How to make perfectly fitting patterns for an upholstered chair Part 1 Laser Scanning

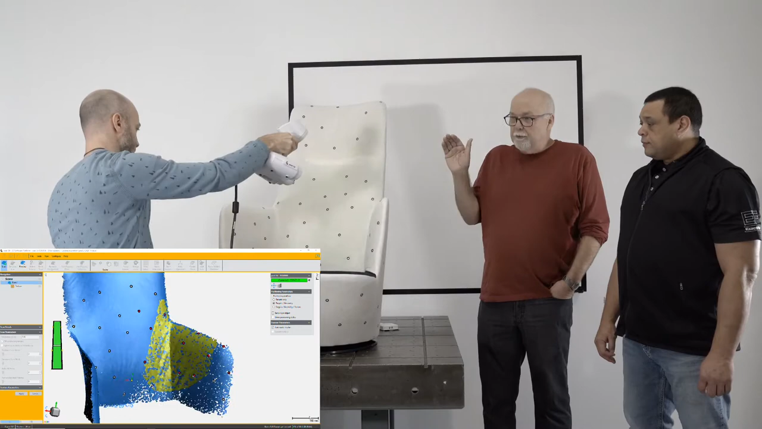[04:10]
And in fact, there's also lights on the back of the scanner that do the same thing.
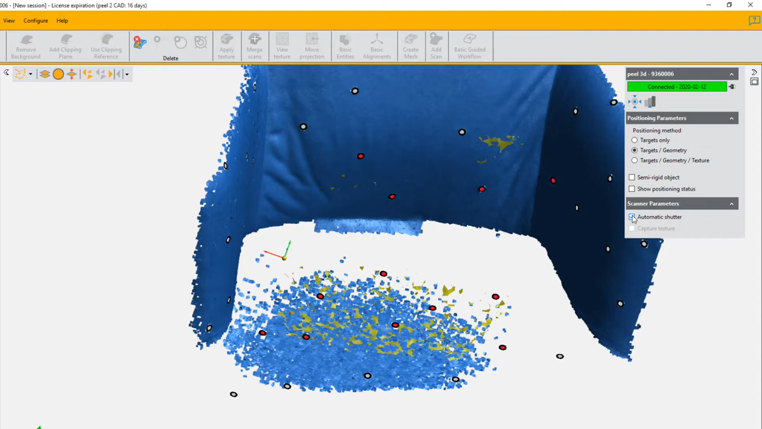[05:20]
I'm just going to switch to the shutter time with the tire. Yeah.
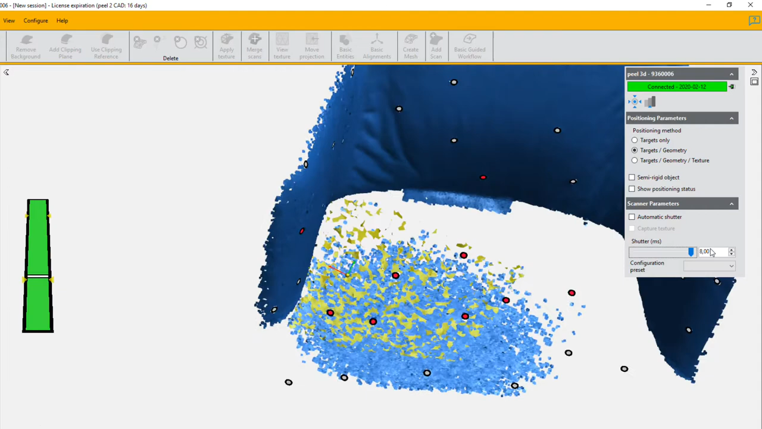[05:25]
When you're trying to scan something that is both black and white like this chair, the automatic shutter is probably going to be fooled.
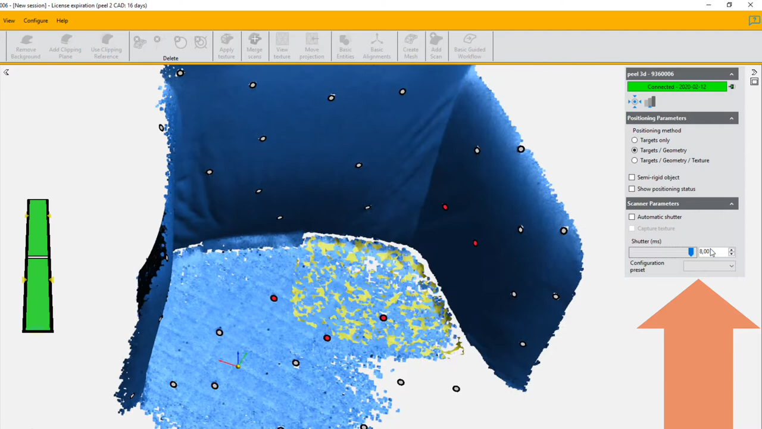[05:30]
And there you can go to, while you're scanning in fact, you can go to manual shutter and adjust the shutter speed.
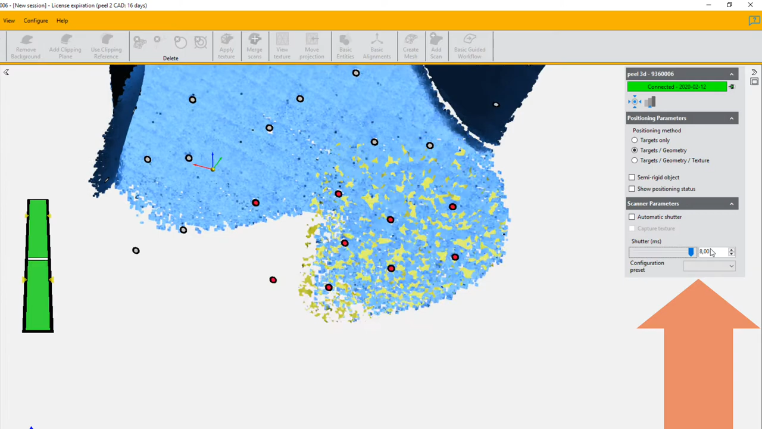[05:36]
So now he's jacked up the shutter speed which you can see in the bottom right of the screen.
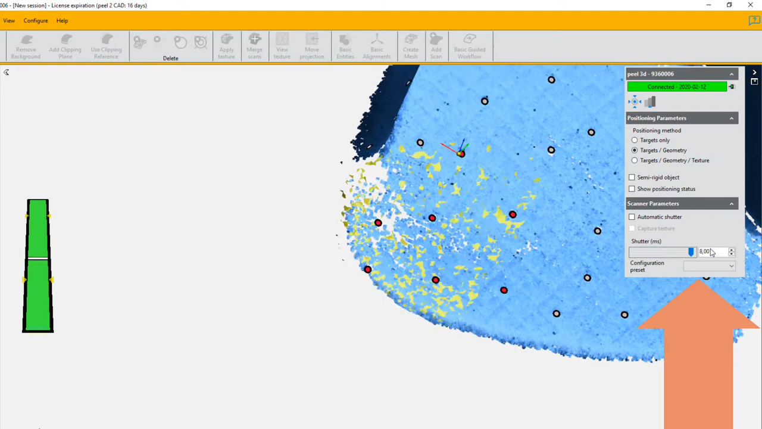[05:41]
And it's now acquiring fine the black part of this fabric.
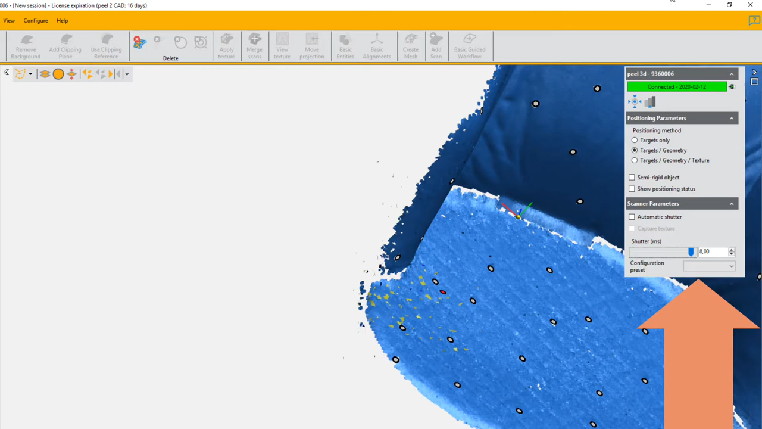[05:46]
So this is what you do if you had a motorcycle seat or something like this in multiple colors or very different shade.
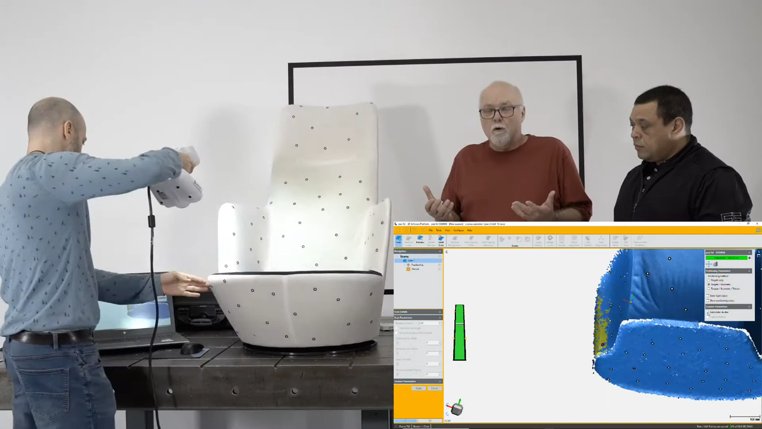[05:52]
You go to manual shutter. And you're always free to play with it. It doesn't make any, you know, it's not going to ruin the scan for you.
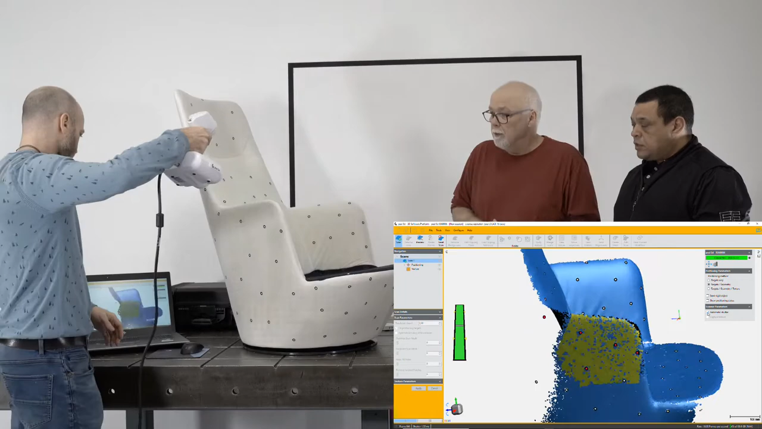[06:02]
So you can adjust to manual shutter halfway through the scanning process? Yes, you can. And back to automatic. So if it's not, for example, like, you know, more of a dark black and white,
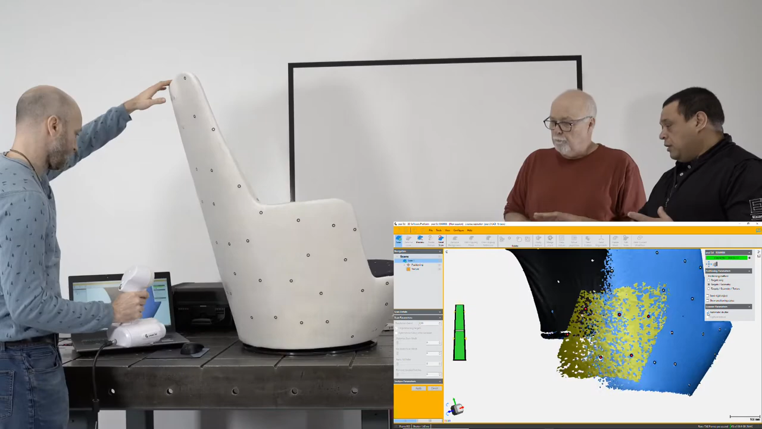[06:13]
say it's like a brown or something, you need to try scanning it and if it doesn't work well you need to scan right over top of that with the manual shutter?
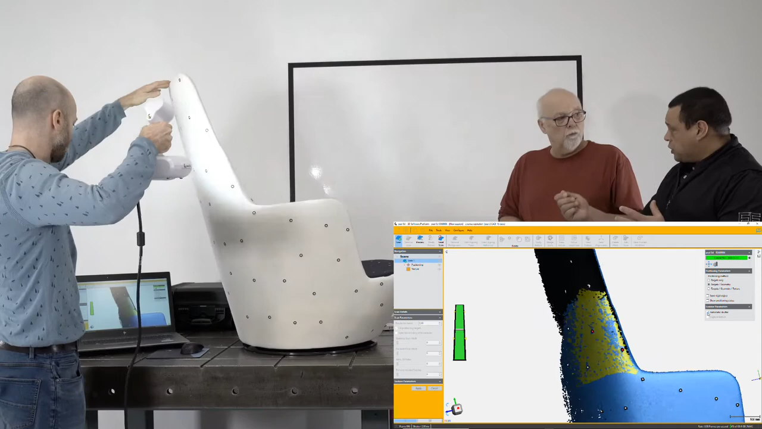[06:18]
Yes, you could.
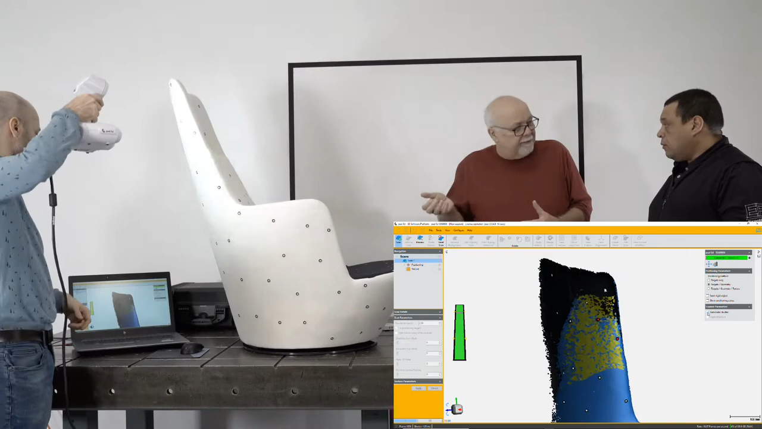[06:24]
You'll see if it's not acquiring any surface when you're over it at the right distance, it's probably a shutter problem and you should go and adjust the shutter.
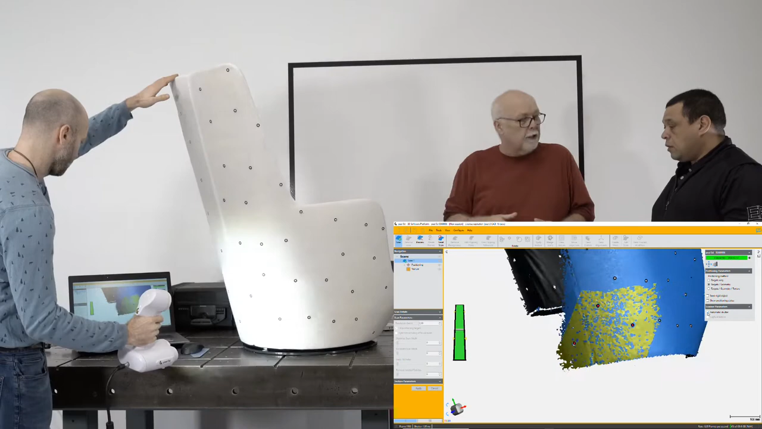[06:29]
So you'll get immediate feedback on that? Yes. Yes.
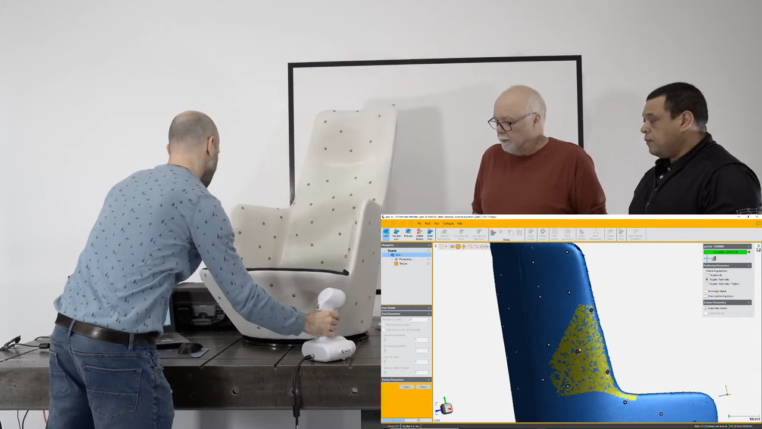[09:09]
Okay. So we're already finished. Just putting up some remaining holes.